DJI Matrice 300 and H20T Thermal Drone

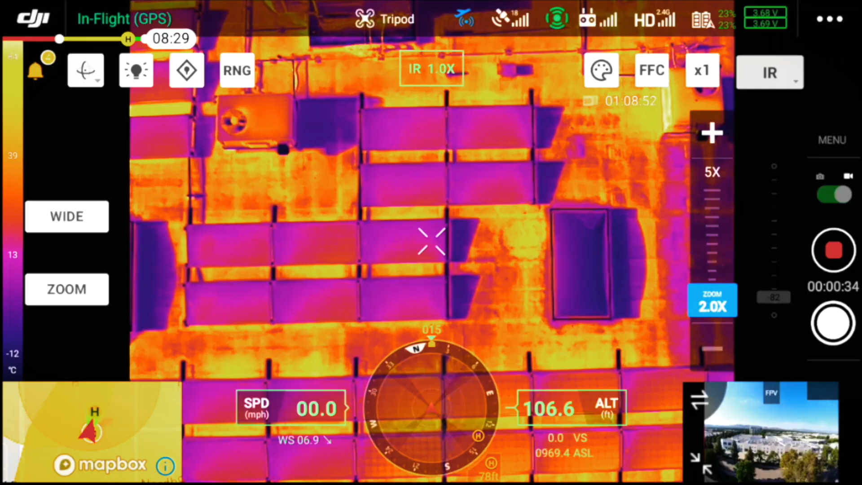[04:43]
The side by side image is really beneficial because you can see hot spots in the thermal image and have an optical image to reference what you're looking at.
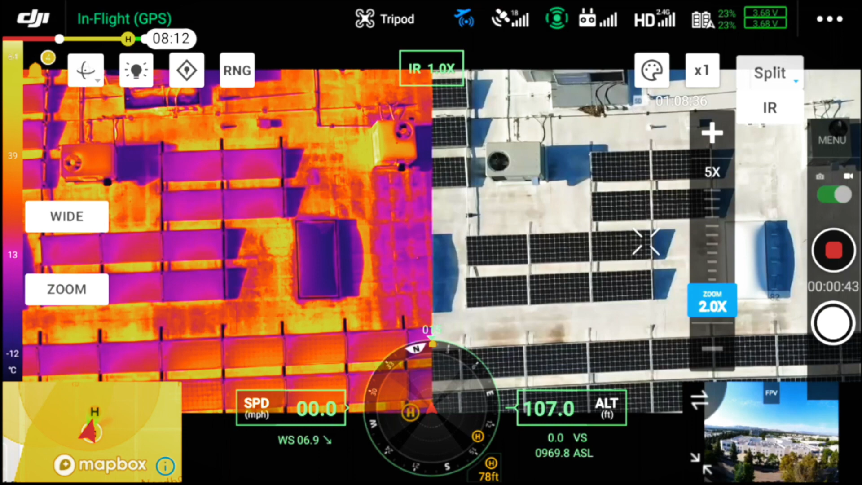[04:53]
Next we're going to take a look at the various color palettes available on the H20T. Here we have white hot and black hot which are commonly used for public safety applications. These provide a high contrast image that allow you to quickly identify a person.
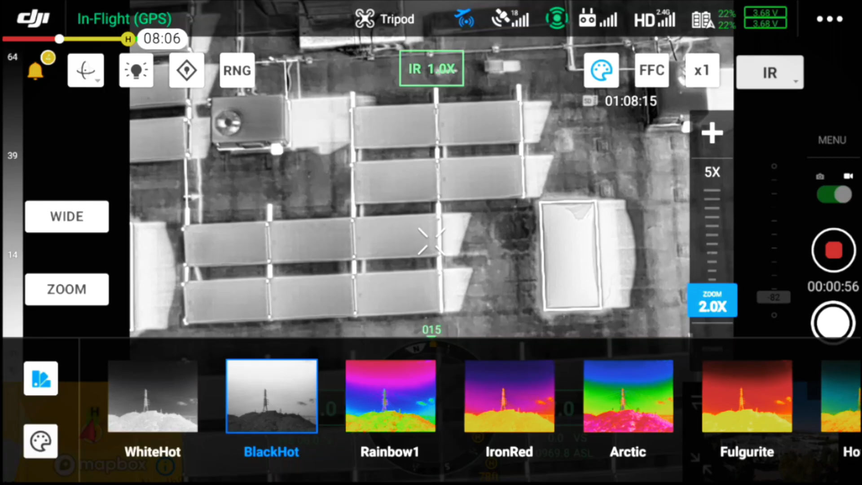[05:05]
Next we have rainbow and iron red which are commonly used for industrial applications.
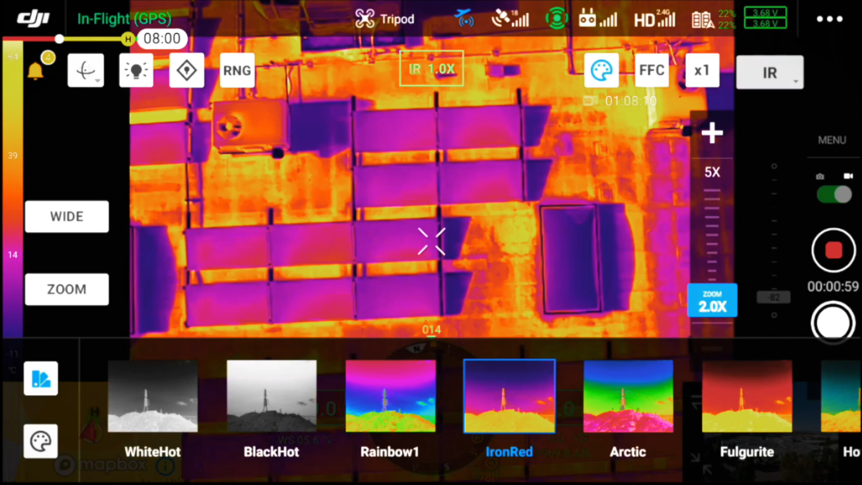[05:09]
These color palettes allow you to see heat transfer and the red and blue tones align with our perception of hot and cold. Next we're going to take a look at how we can use a thermal camera to identify a person. In this example we have isotherms turned on.
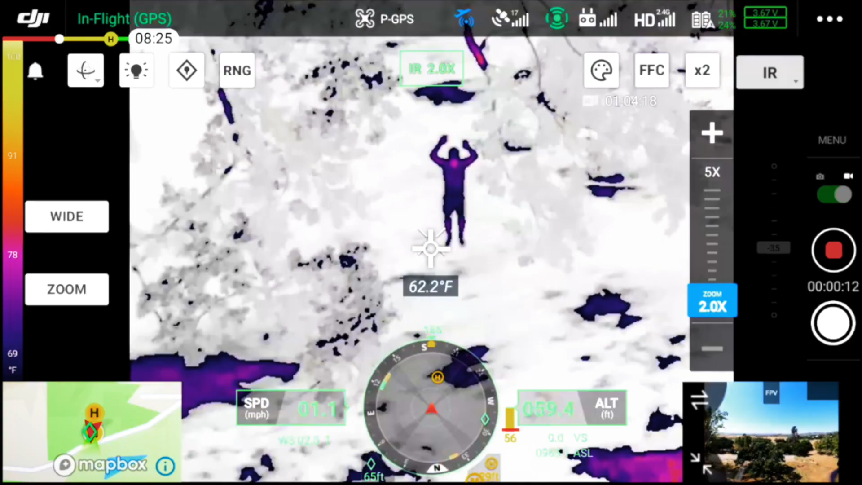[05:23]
On screen: spot 62.2°F
Isotherms allow you to highlight a certain temperature range to really call attention to that temperature. So that's the purple overlay you're seeing on top of our person making it really easy to identify them in the scene. Once you've located your person you have the ability to drop a pinpoint.
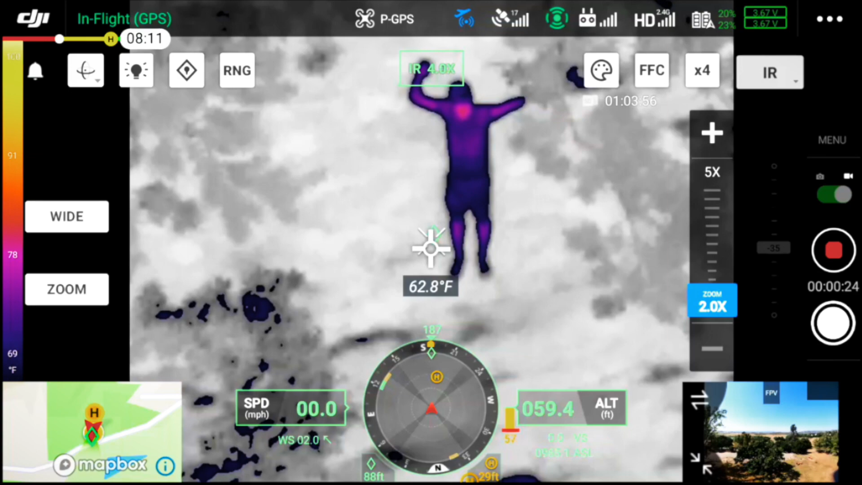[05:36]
On screen: spot 62.8°F
You can then open up the map view, find that location, as well as get the longitude and latitude coordinates.